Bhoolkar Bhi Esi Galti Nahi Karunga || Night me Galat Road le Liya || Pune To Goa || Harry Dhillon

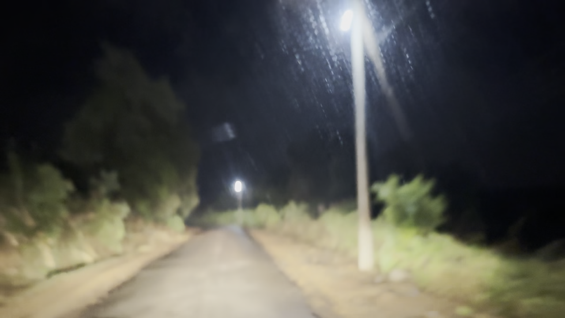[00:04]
कि खतरनाग बादल लग रहे हैं है कि भूल के ऐसी गलती नहीं करूंगा एक गहाट एरिया पड़ा
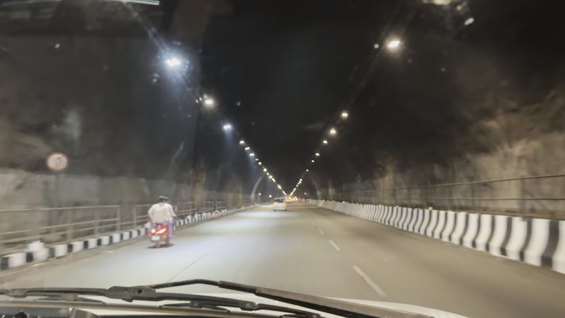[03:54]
फूने से निकल गया हूँ अब 30-40 क्लो मीटर यहां
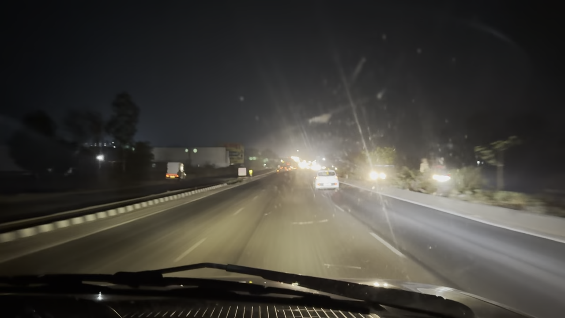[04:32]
पीछे तक तो ठीक है तो सतारा से आगे जो पूरा टूटा-फूटा सर्विस लेन में जाना पड़ेगा
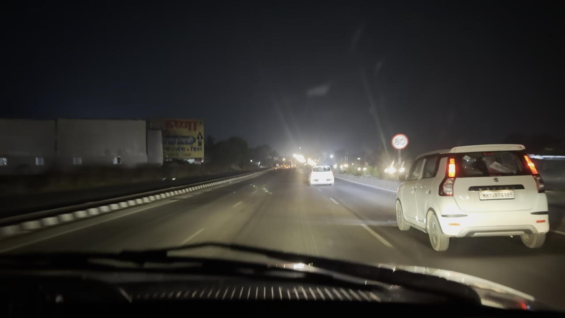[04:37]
तो जी यह अभी चड़ रहे हैं पहाड पर सतारा से
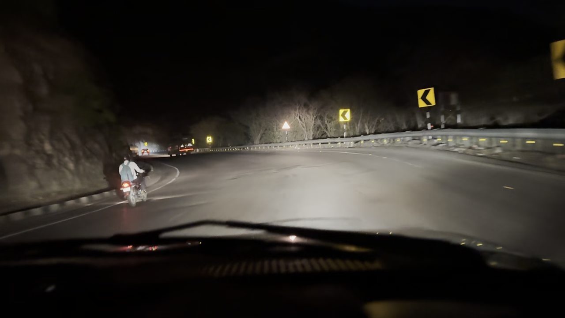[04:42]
पहले पढ़ता है थोड़ा सा यह आते हुए तो इसको टनल के थू क्रोस करते हैं जाते हुए आपको य जल भी थोड़ा
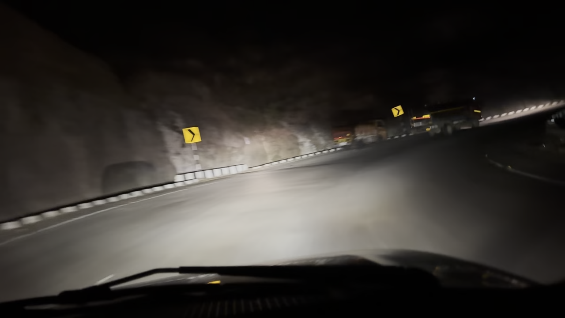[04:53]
तेज रहूं घर की तरफ जाने का है ना इसलिए फांश्या रही है गाड़ी का अगा
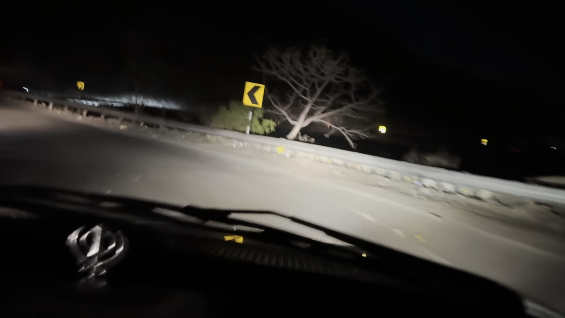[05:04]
हुए जोती गेर में नहीं चड़ेगी है जड़ लेना पड़ेगा खड़ी चड़ाई है
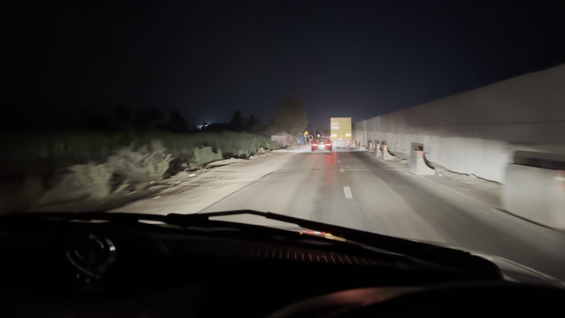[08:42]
अच्छी होगी तो यह मैंने ले लिया है कोलापूर से गरगोटी रोड अब इस से निकलेंगे
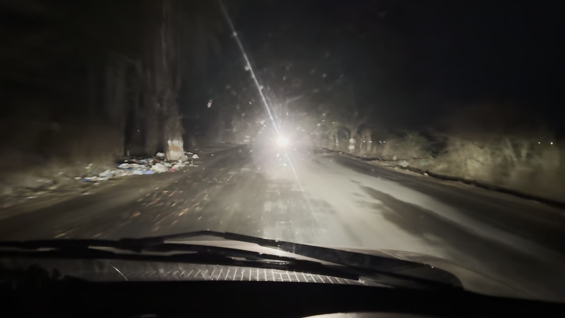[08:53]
वह वाला रोड जो है थोड़ा खराब है आगे � जाके अजराक से और निपानी के वीच में भी बहुत ज्यादा खराब है तो इसलिए मैं सोचा ही अजरा से विल्कुल आगे निकाल रहा था मुझे रोड पतला है बहुत छोटा है एक बार माया हूँ देखते हैं तब मैं दिन माया था अभी रात में जा रहा हूं तो फरक
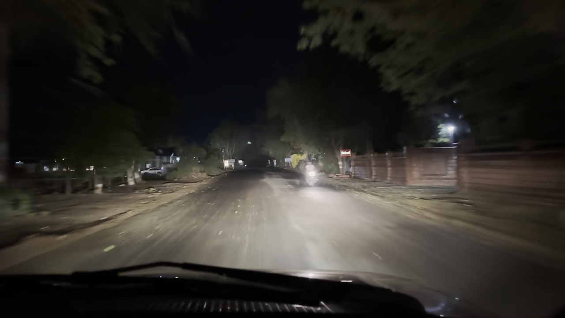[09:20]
चलो जी चलते हैं अब यह नया रोड है इसको
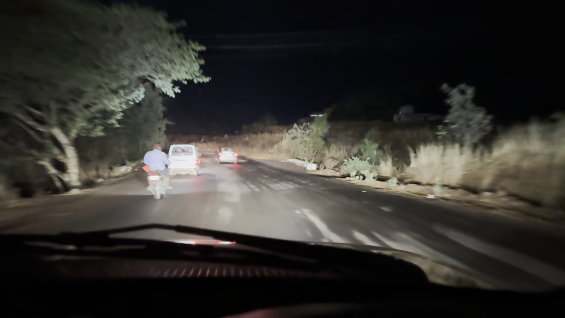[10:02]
और बादल कर रहा है तो बारिस भी इस तरह से पूरा कर्व है इस रोड पर
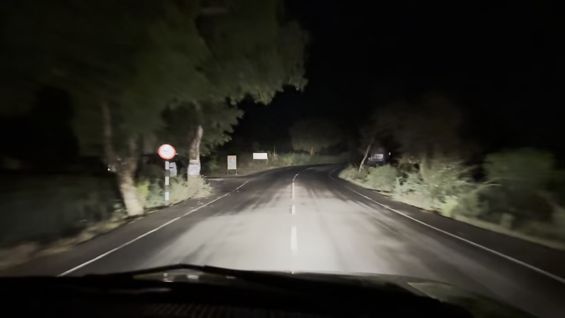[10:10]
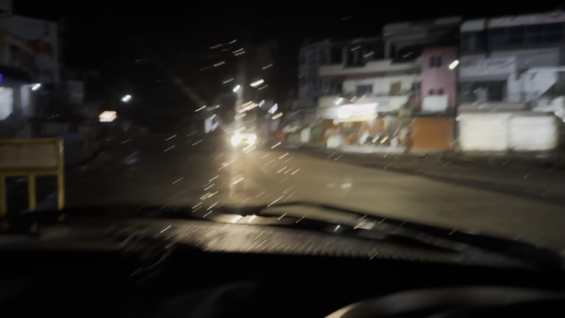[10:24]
अधर पर पहुच गया अधापूर और यहापस गाड़ी चैक हो यह पूरी अब चल रहा है continue straight past HDFC bank on to Gargoti Vidri road,
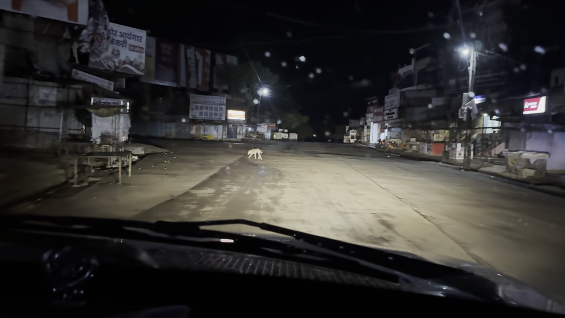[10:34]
Kalamba, Gargoti road, Kolhapur, Gargoti road, Kolhapur Radhanagari road कभी कभी बहुत पुर रफस आता है अभी कंगोटी क्या जगा थी वो बूल गया नाम और आ गया है काफी दूर है ऐसे
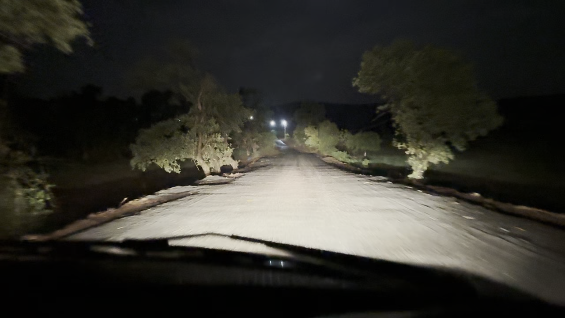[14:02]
ना पे बादल लिखो चंदा हुका साथी प्रैबस पर ना तकड़े वाले हो रखे उपत खतरनाक बादल लग रहे हैं
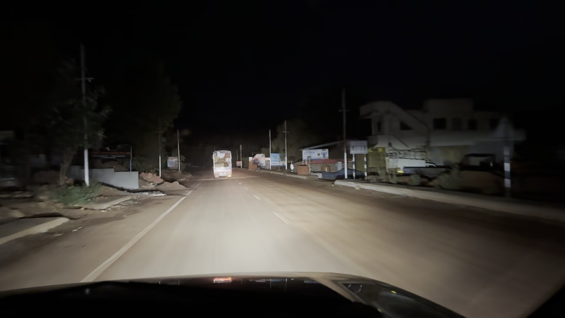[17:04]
अज़रा रह गया पीछे सब पीछे सब पीछे इसकी पोगया इस रोड से बस सीए फाइदा हुआ है बाकी डर तो खूब लगा यह लोगी पोच गए अमबोली दो बच के 20 मिनट यहां रुके की गाड़ी अपनी
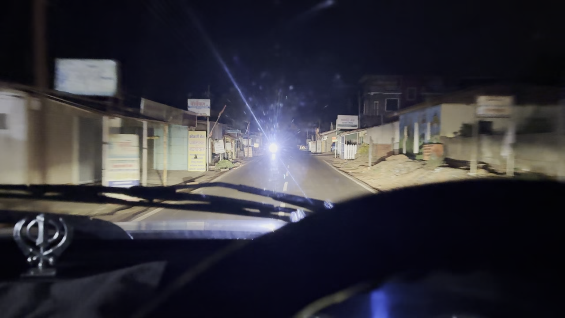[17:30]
यह चेक पोश्ट है वेसे पर रोकी नहीं है आज
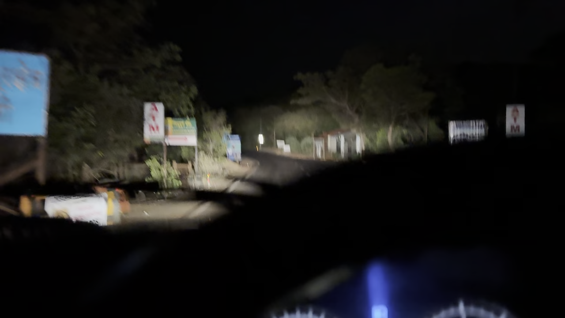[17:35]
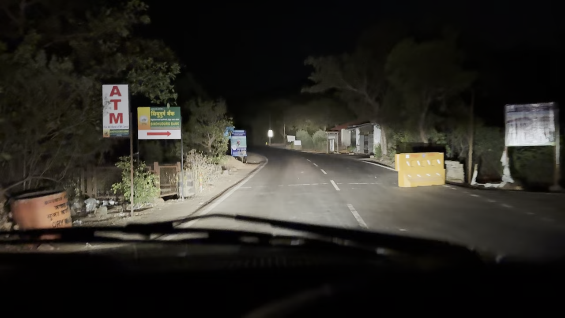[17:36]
अमबोली क्रोस अब गहाट पड़ेगा 15 किलो मिटर लगवख राइट सवा तीन बज रहे हैं और मैं एंटर कर गया हूँ गोवा के अंदर एक तम बोल्डरा भी बस क्रोस किया है और नीद बिलकुल नहीं आ रही जब से उस रास्ते से निकला हूँ ना एक सेकेंड की भी यह नहीं है कि मैं नीद आई हो यूजब ली डाई बेजे मु�